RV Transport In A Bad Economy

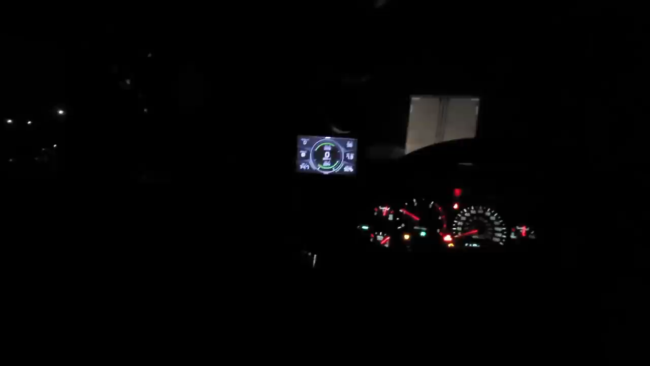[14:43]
in about three hours so we're gonna run it let it go all right not sure what you guys can see but we have everything back down in check coolant temps down i've been towing in third the entire time